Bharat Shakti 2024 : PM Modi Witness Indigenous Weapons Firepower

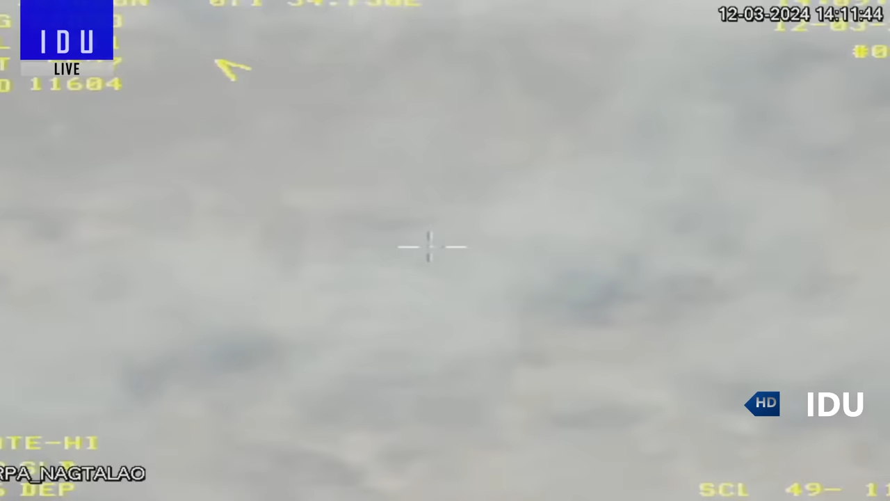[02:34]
सिस्टम के प्रहार से दुश्मन के कमार्ड और कंट्रोल हेटकॉार्टर को बरबाद होते हुए देख सकते हैं आपकी सुविधा के लिए ये रडार्ज T,